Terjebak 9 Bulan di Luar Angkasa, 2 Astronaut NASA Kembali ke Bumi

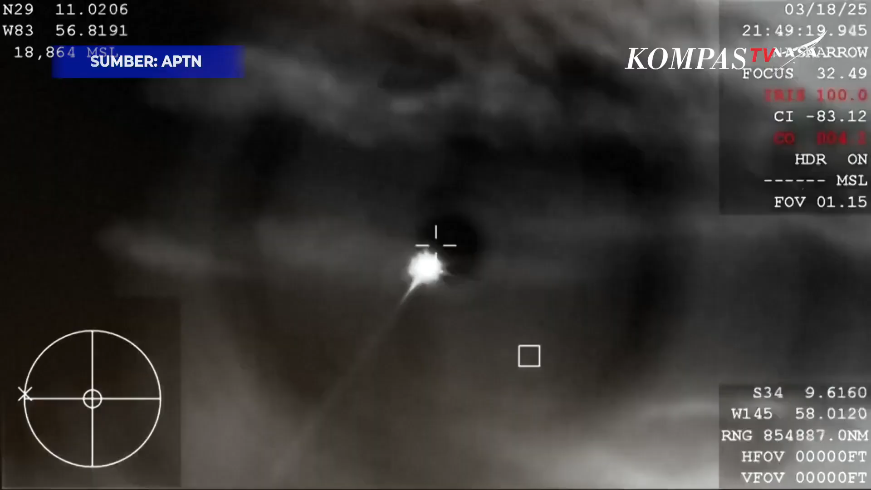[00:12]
that was a live view from our recovery and splashdown see that plasma trail as dragon reenters the earth's atmosphere all of that is expected altitude plane and there you see it on your screen drogue deploy